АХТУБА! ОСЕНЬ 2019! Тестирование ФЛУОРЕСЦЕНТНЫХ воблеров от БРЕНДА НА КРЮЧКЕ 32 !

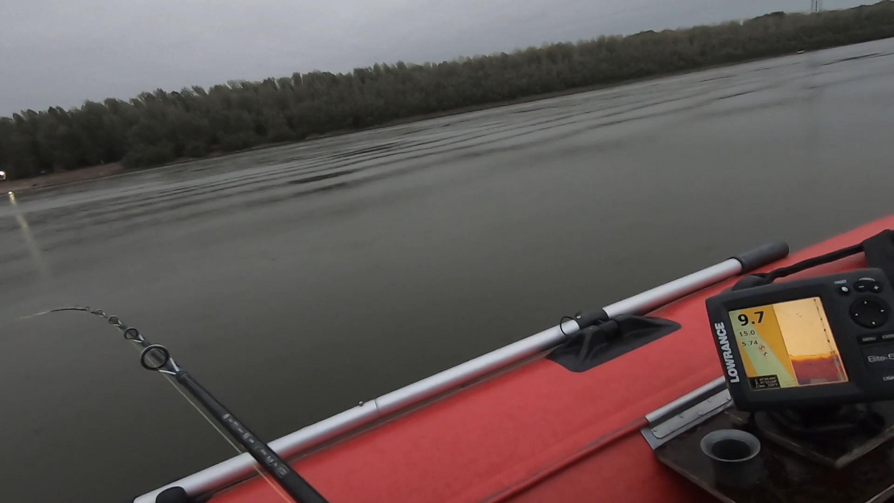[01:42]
воблер на 10 метров по течению бандит отрабатывает отлично вообще прям идет черкает по дну поэтому он работает это уже показатель теперь будем посмотреть как работает этот цвет
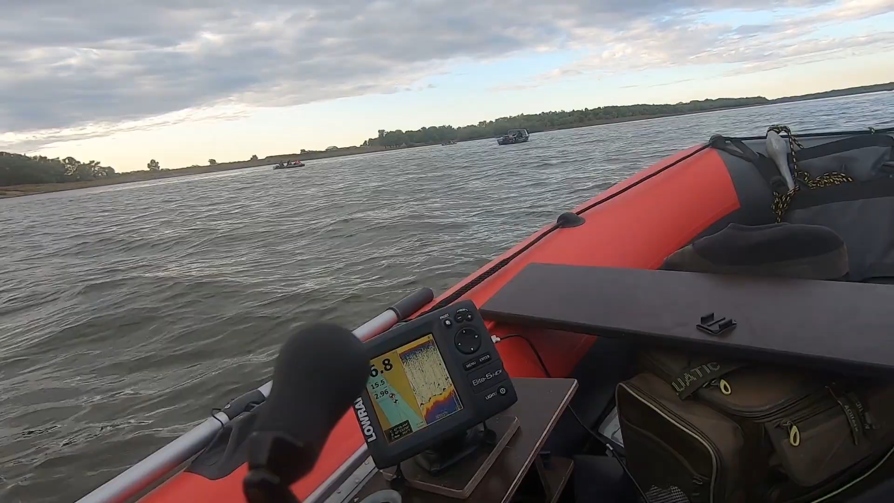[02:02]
плюроресетный воблера конечно отрабатывают на слава прямо идут по одну чиркают все классно теперь осталось дождаться поклевки что-то я вышел на 6 метров